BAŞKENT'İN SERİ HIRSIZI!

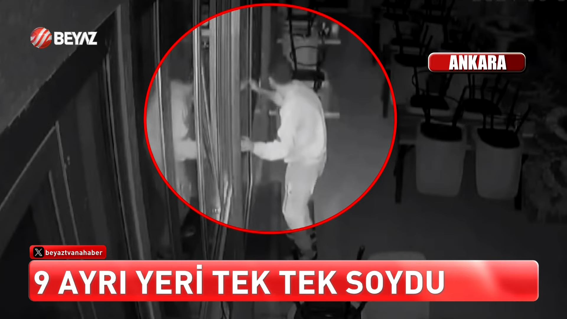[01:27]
Restoranlara, marketlere girdi, kapıları ustalıkla açarak kasayı eliyle koymuş gibi buldu. Kasayı kaptığı gibi de kayıplara karıştı. 9 ayrı hırsızlıktan aranan şahıs en sonunda polisin radarına takıldı.